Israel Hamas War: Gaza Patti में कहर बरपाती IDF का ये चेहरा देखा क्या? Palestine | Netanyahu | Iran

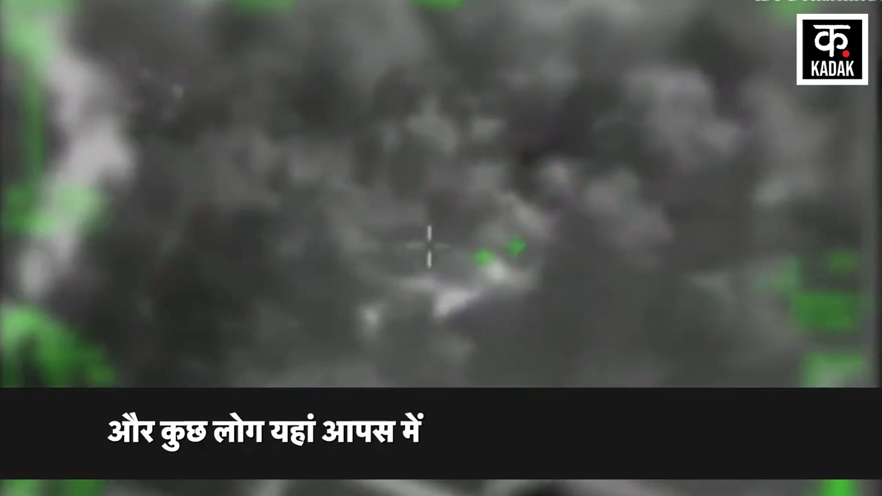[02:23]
यहां जानवर हैं और बच्चे हैं और कुछ लोग यहां आपस में बात कर रहे हैं और खेल रहे हैं